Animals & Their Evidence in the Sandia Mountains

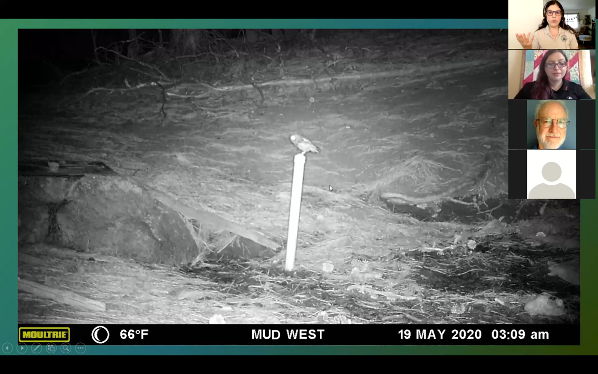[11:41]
We have a special infrared flash that takes those black and white photos for us. And we think that the flash doesn't scare the animals quite as much as using a regular flash. We used to use a regular flash, and there were times when animals tried to pull the camera off the tree. One time I was told a bear actually succeeded in that, and threw it into the spring, and ruined the camera.
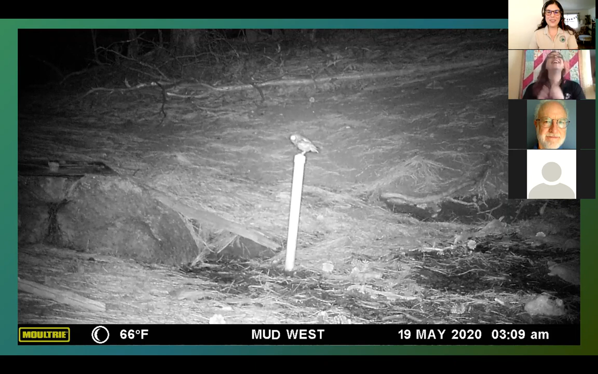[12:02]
So yeah. So we try not to scare the wildlife, and we try to just, you know, sometimes they'll notice the cameras, but hopefully not be too scared or bothered by them. Here we have a Cooper's Hawk.
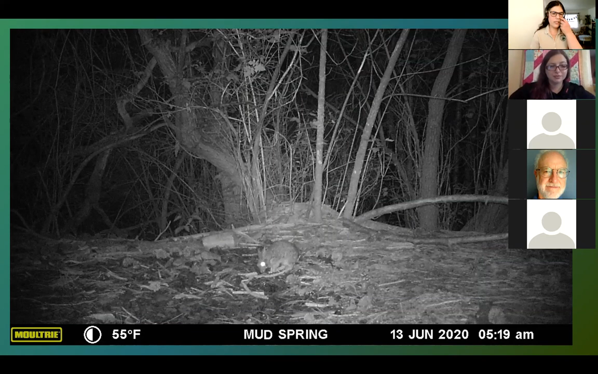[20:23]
So these are, I think they're all desert cottontail rabbits and we don't have the jock rabbits up there. So those are out on the mesa and drier lower elevation. But in the mountains, we have these littler guys, the cottontails. Oh, and this one I didn't have any evidence for because it's most common evidence would be smell, of course. And I don't have smell-o-vision. Unfortunately, we don't have that yet. But this skunk, they would have little tracks, you know, kind of little short oval, like maybe a couple inches long.